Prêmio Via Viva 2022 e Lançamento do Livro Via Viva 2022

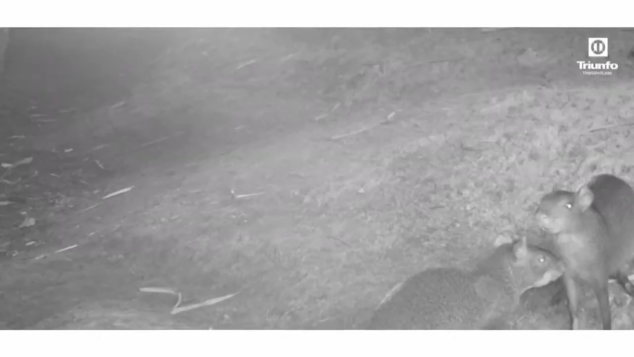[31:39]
Com o programa de monitoramento da fauna,
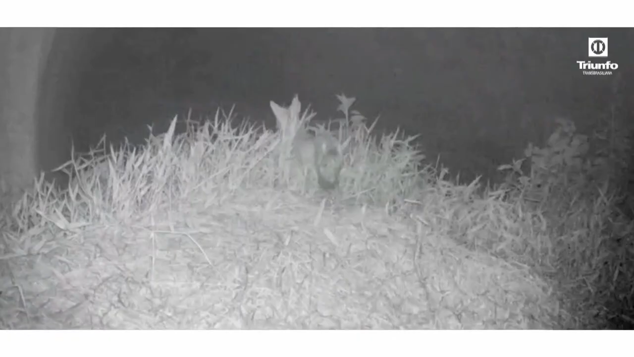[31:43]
supervisionamos 11 passagens, sendo utilizada periodicamente uma câmera de visão noturna.